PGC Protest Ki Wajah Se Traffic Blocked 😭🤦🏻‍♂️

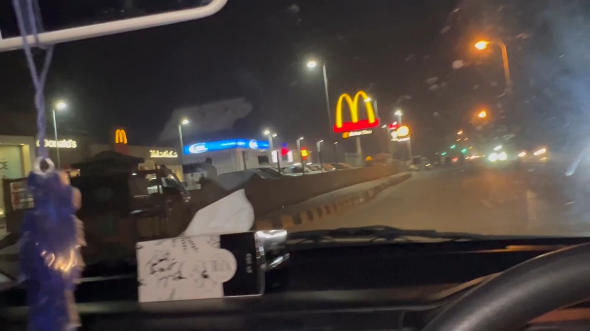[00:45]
ये फ़िलहाल मैं कैंट में हूँ, ये मुल्तान का कैंट है, ये मैकडोनल्ड्स और स्वीट आइसक्रीम है यहाँ पर, ये डबल चीज़ है।
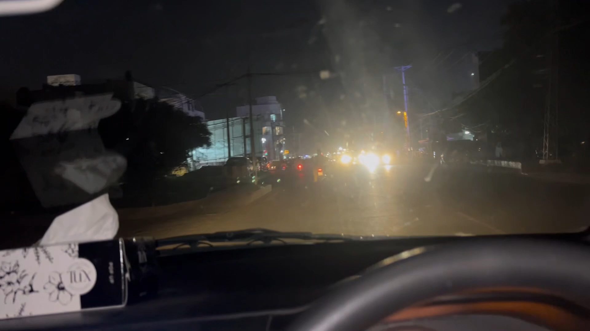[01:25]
तो थोड़ा सा गुजारा करो आप लोग। ये देखो, ये है मुल्तान का कैंट, जो कि अब रह गया है।
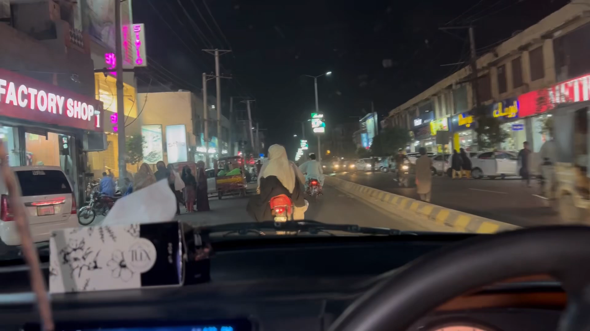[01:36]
वैसे क्या मार्केट चाचू, अच्छा ये है नहीं इतना कुछ खास अब यहाँ पे।
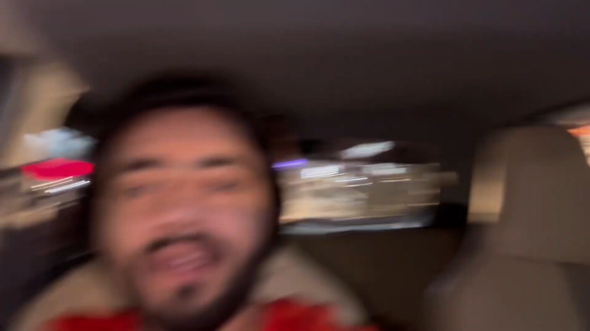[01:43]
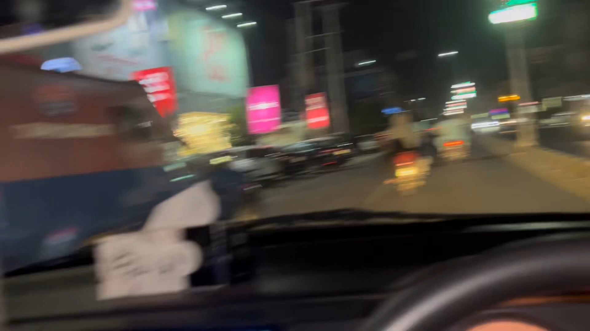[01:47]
वैसे बहुत ज़्यादा बोर है, ये देखो कोई शॉप्स वगैरह रश नहीं है। पहले होता था कैंट का कि मज़ेदार, पता चले यार कैंट है,
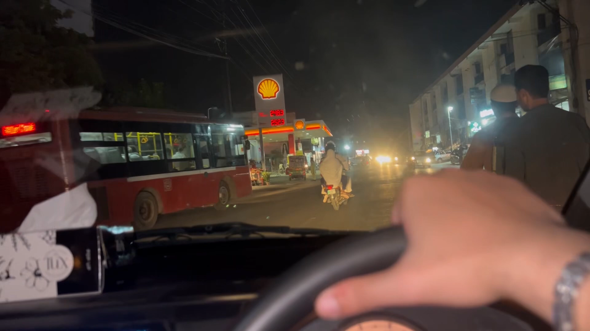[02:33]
इतनी स्लो बाइक चला रहा है कि पिकनिक पे भाई कैंट का मेन रोड है, बंदा इन्हें क्या बोले कसम से।
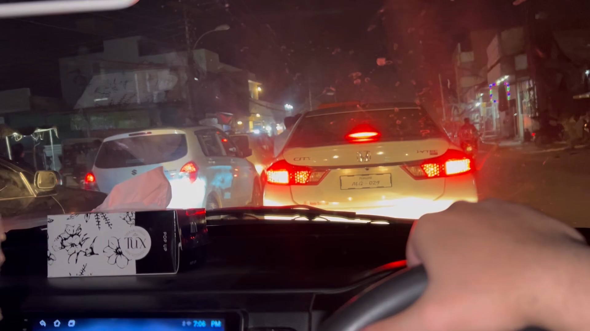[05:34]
क्या करूं मैं जहां से भी जा रहा हूं हर जगह यही देखो ये बंद है,
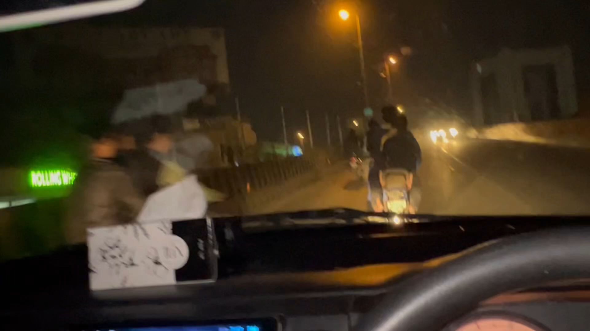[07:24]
ये देखें वो सामने आप लोगों को नजर आया, ये स्टेट बैंक ऑफ पाकिस्तान है,
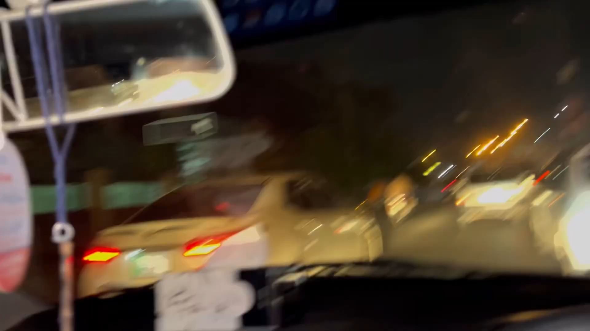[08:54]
ये देखो ये अब अभी ये निकाल रहा है, लेकिन अब मैं गाड़ी चला रहा हूँ तो अब मैं कैसे निकालूँ, लेकिन चलो लेट्स सी। एक तो गियर चेंज नहीं कर सकता ना, यू नो मैनुअल अजाब,
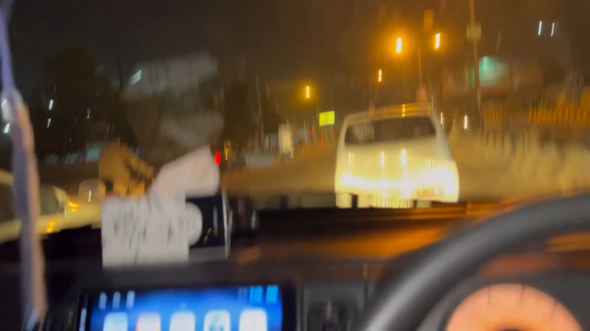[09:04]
लेकिन ओके
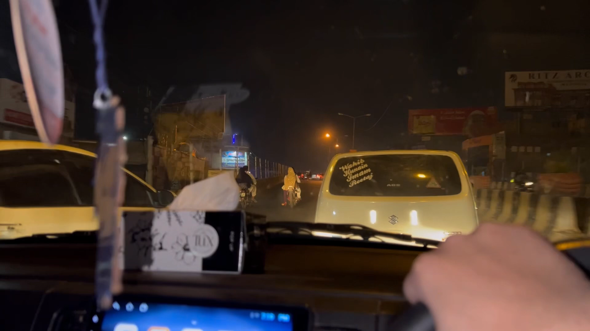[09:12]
अब रोड खुला है तो सारी मुकाबलेबाजी में गाड़ी चलाऊँ क्या करूँ। एक ऑल्टर तो गई
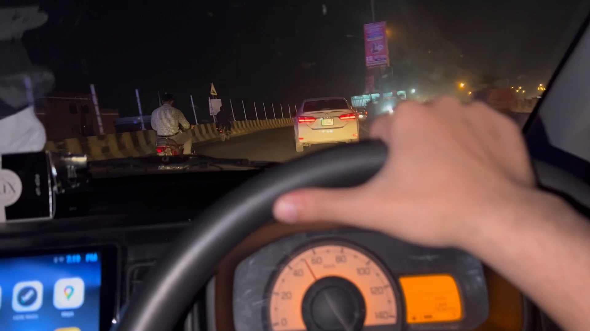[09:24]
बाबा ब्रो, ये भी गया, वो बड़ी गाड़ी है यार, पर कोशिश कर रहा हूँ।
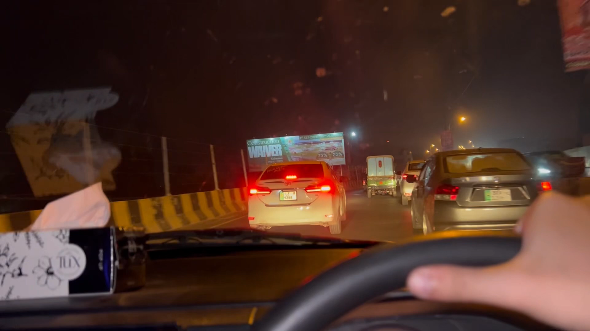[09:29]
ये देखो जगह नहीं मिल रही, जगह मिले भी तो कैसे मिले, क्या करूँ,
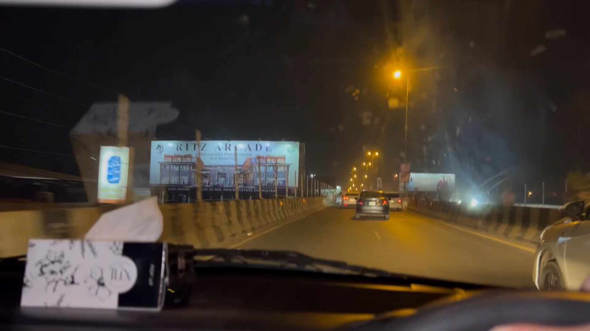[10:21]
हूँ अभी भी देखो मैं साथ साथ ही,